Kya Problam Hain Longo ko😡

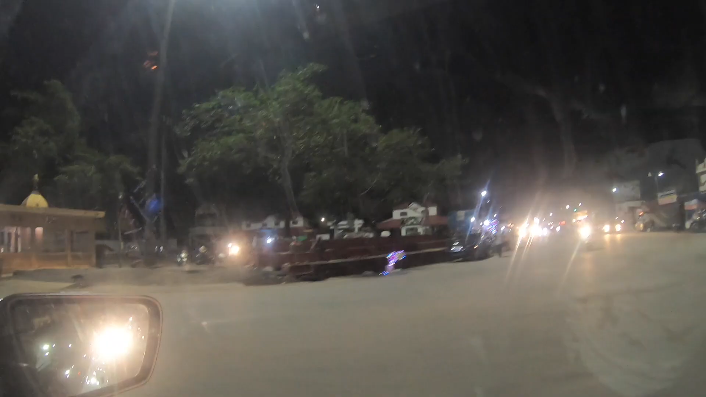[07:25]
दिख रहे हैं लाइटिंग वाले बाकी अब चलते हैं सीधा दुकान नैना जहां पर है